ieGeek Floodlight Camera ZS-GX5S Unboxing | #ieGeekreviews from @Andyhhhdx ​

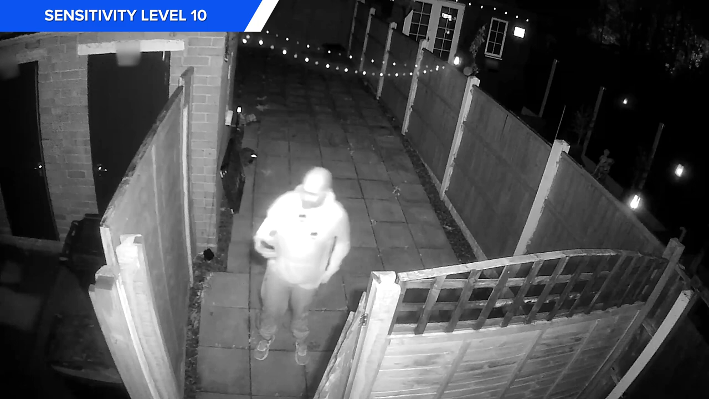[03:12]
Detections at night work fine but those IR lights made our face look a little washed out which could make identifying someone a little difficult.
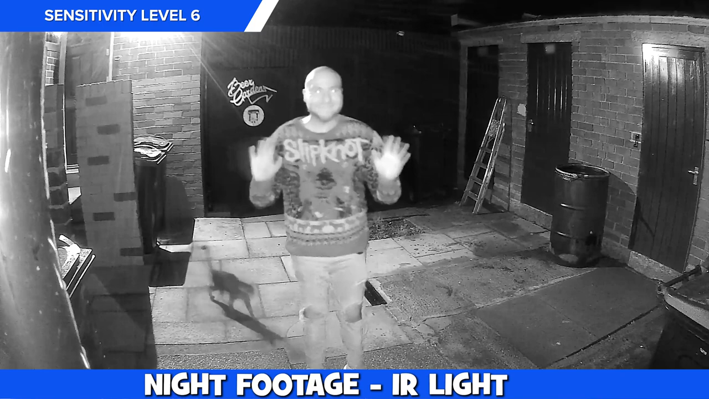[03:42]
There is a little ghosting around us during the lower light recording but it does the job and recording us fine.